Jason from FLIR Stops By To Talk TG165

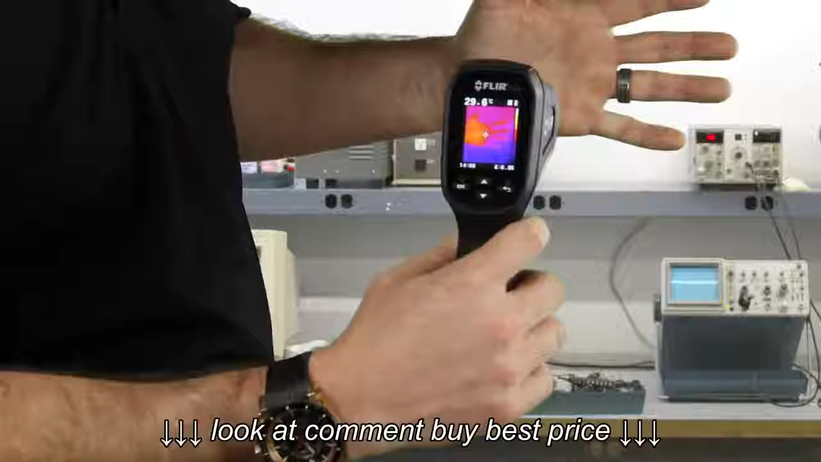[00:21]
as well as a dual laser pointer for accurate measurement. With the release of the trigger, you can store your images that can later be exported into your computer.